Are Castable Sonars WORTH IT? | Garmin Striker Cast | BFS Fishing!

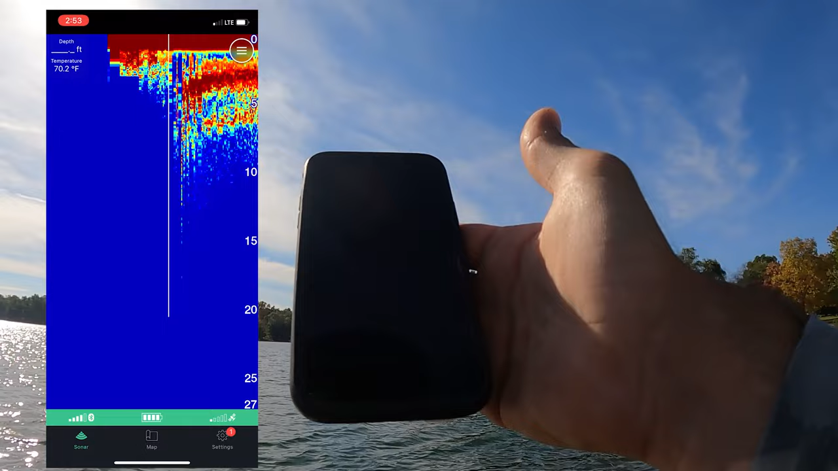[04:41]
On screen: water 70.2°F
It's gonna come back to me, even if I lose it. All right, looking at some cover.
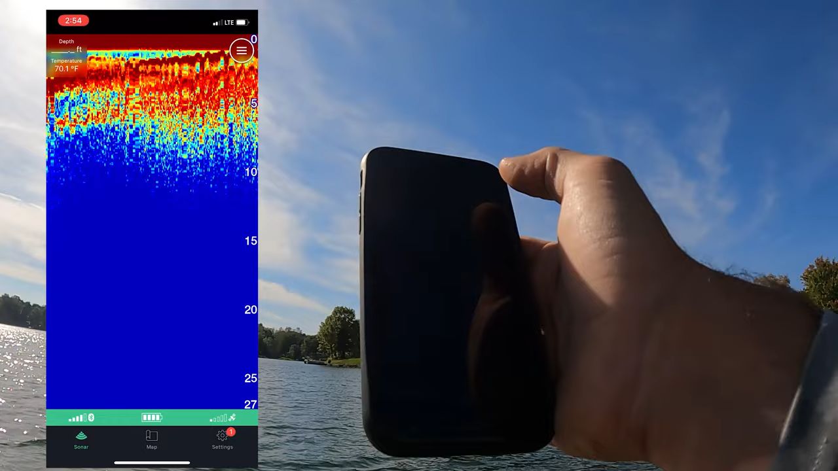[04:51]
On screen: water 70.1°F
Wonder what kind of settings we can do on this. Gain is adjustable, so we can adjust the gain up high if we want.
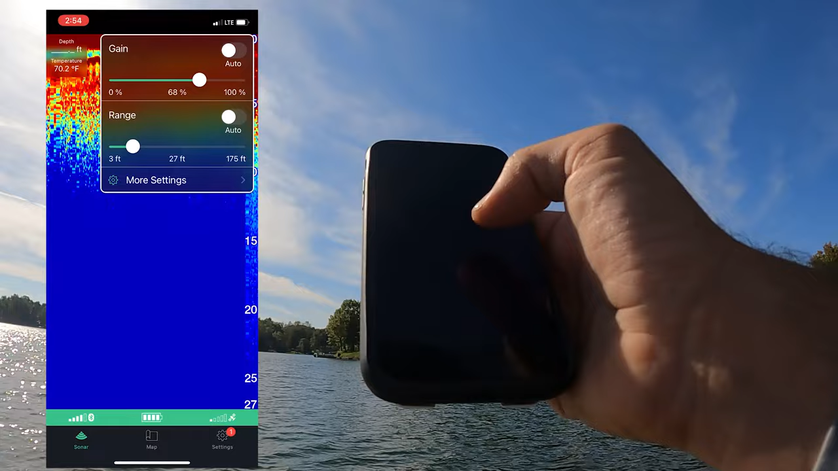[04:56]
On screen: water 70.2°F
Oh, that looks better. Move the gain up, that looks good.
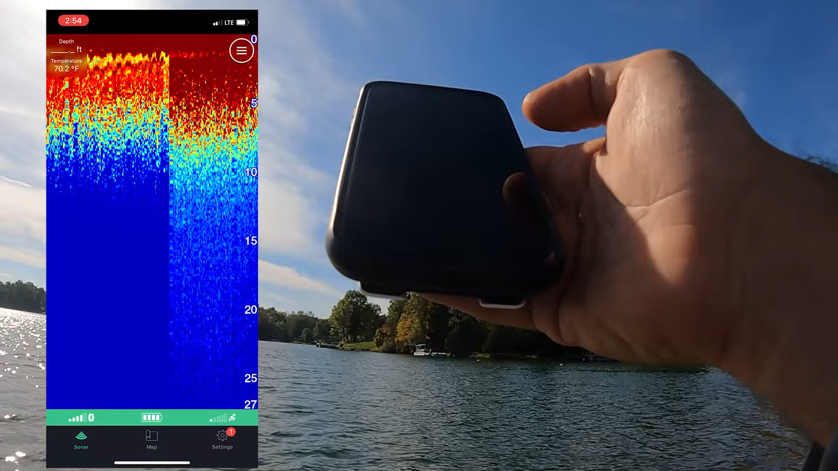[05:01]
On screen: water 70.2°F
We got a map option. Okay, map is kind of nifty.
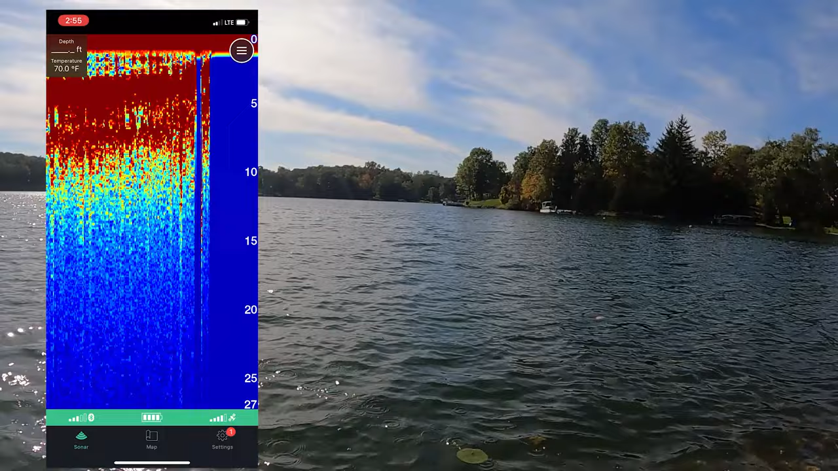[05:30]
On screen: water 70.0°F
Okay, so we don't have very far to throw this thing, but let's see what we see on my phone.
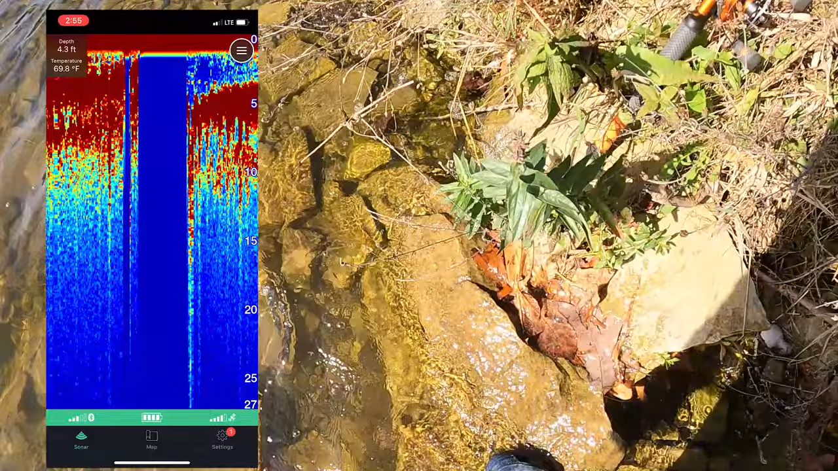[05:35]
On screen: depth 4.3 ft, water 69.8°F
Okay, so we're like at 5 feet, a little bit of cover.
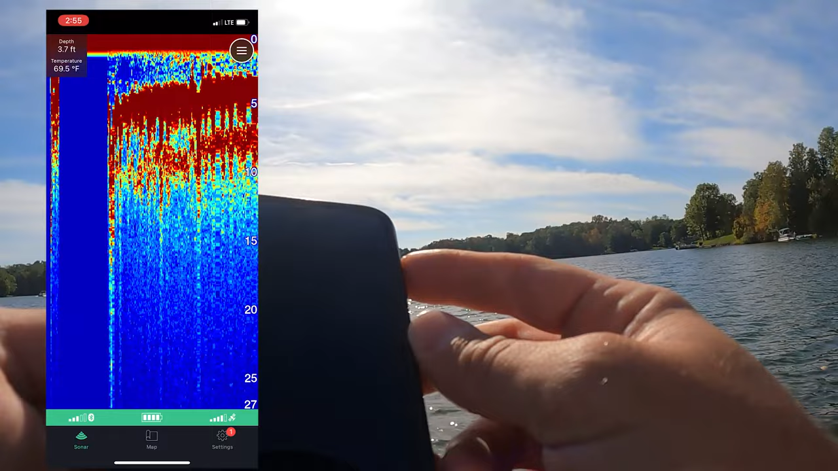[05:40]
On screen: depth 3.7 ft, water 69.5°F
Not seeing any fish marks. So I'm not sure like how well this is gonna do with finding fish at this moment. It's definitely finding cover. Okay, that's cool. You can go landscape. Okay, drop the range down, drop it even more.
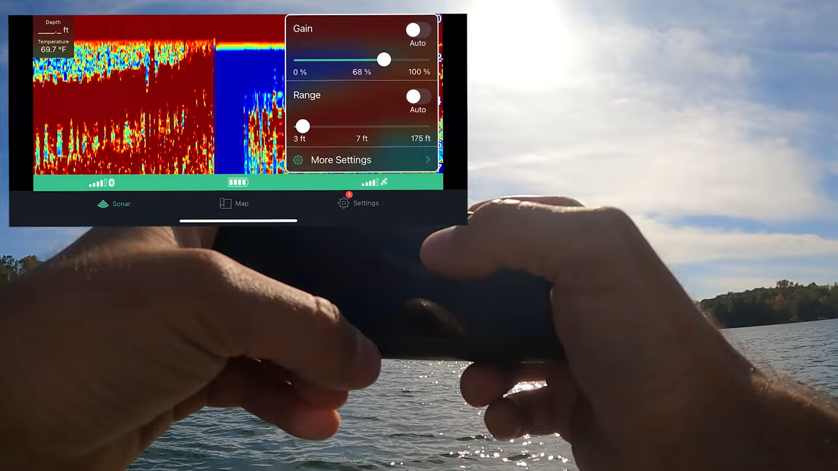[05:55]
It's kind of nifty. You can see like that range change instantly.
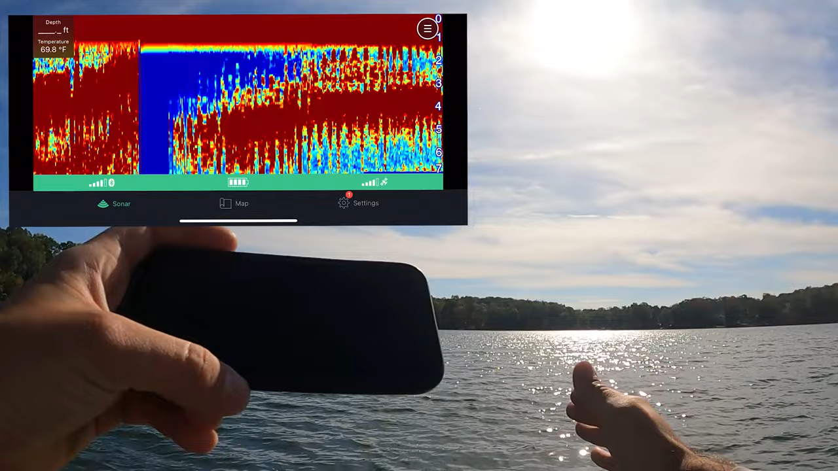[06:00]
On screen: water 69.8°F
Again, right now it's in like 4 feet of water. Like I can see through the water right now, so I know what I'm looking at.
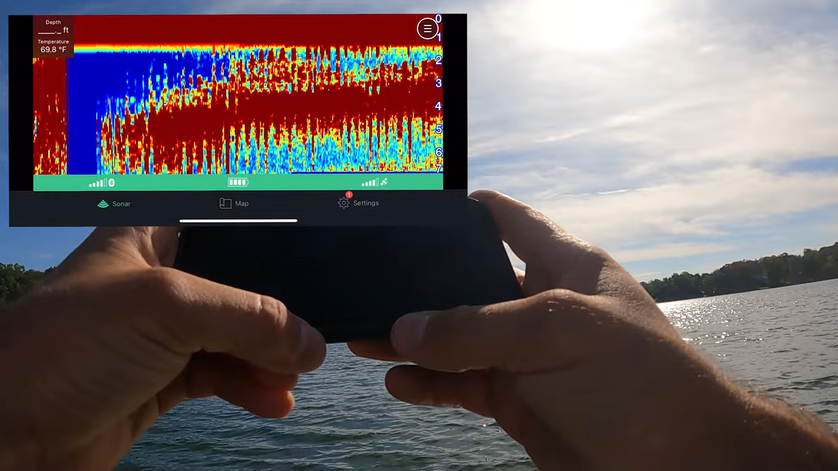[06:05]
On screen: water 69.8°F
Just not sure what fish are gonna look like on this.
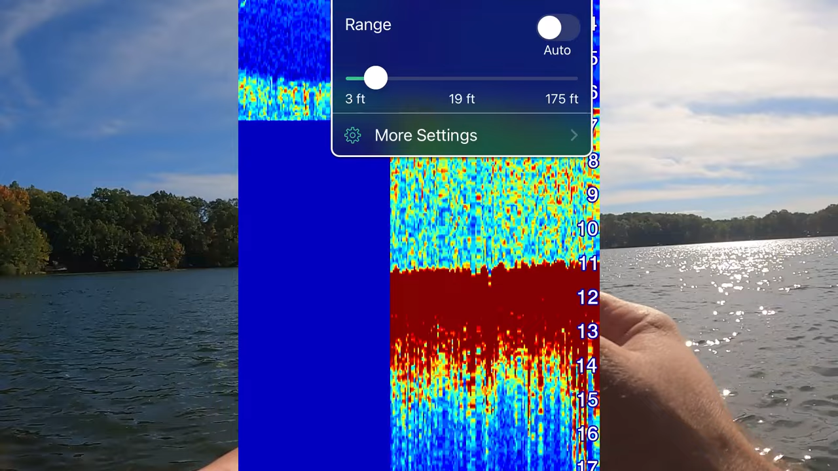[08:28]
Okay, it's already better. Let's change our range.
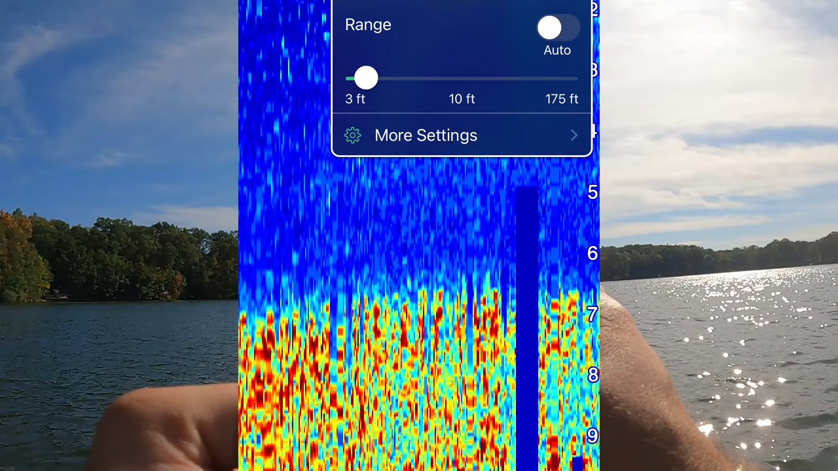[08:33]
So as you slide, I do kind of like that it changes your depth reading on the right side of the screen there, like on the fly. So I'm gonna go to, all right, so I'm one hand reeling, as you can see, just trying to get this thing over the water column where I want it.
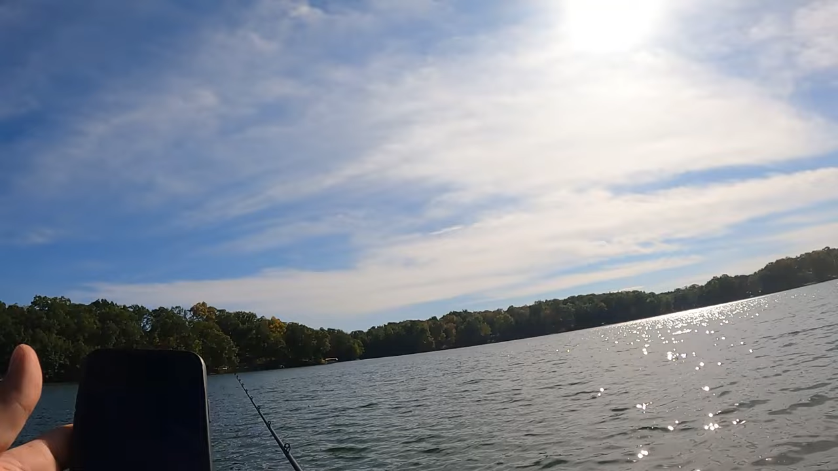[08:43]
All right, so I'm still not seeing fish. Oh, there's an arch. Okay, see an arch. See what else we see.
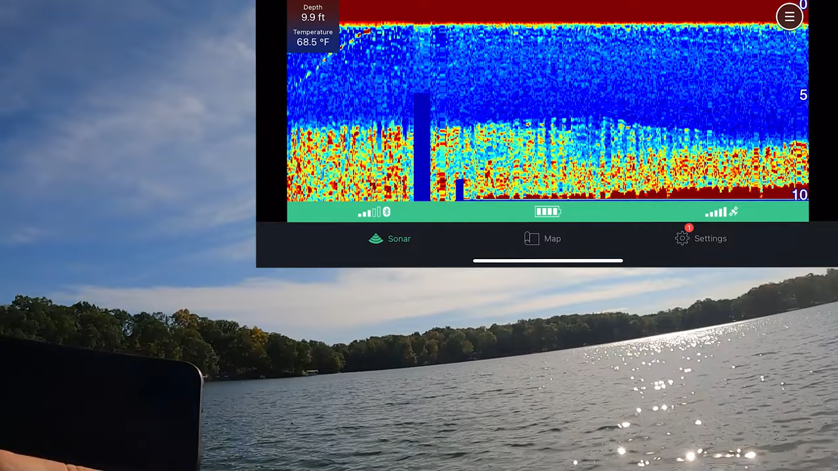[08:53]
On screen: depth 9.9 ft, water 68.5°F
So you can see the Garmin out here just kind of working its way back in. We're seeing sub 10 feet now. I can see bottom is in deep red. See the cover is shallow at about 9.4 feet. Cover is coming up to about 7 feet. Good information. We got temperature now, 68.3. That's helpful for sure. All right, Garmin is sliding in pretty quick here. The wind is good for us today. All right, cover's coming way up.
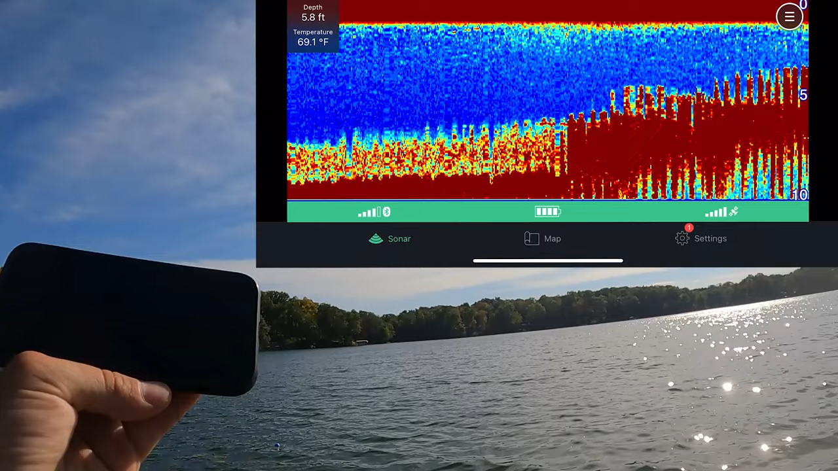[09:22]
On screen: depth 5.8 ft, water 69.1°F
Bottom is up to 5 feet. Cover's still super shallow. Still not seeing any fish.
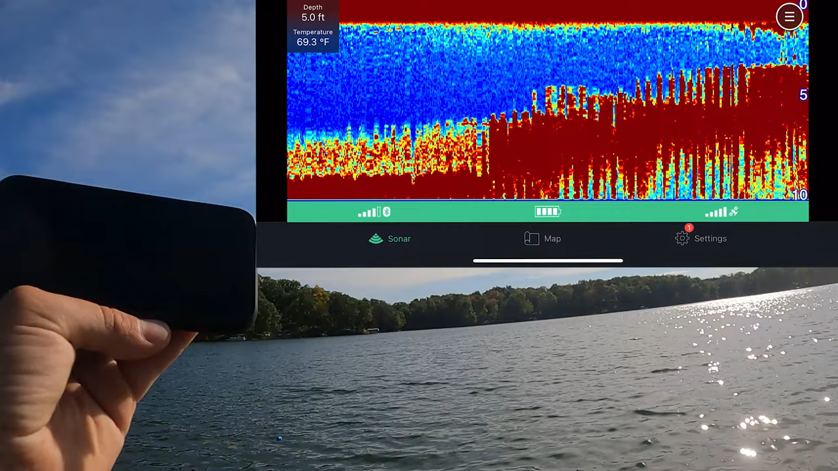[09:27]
On screen: depth 5.0 ft, water 69.3°F
Like no marks, nothing. I'm gonna give this one more cast. Let's give one good cast over by the dam.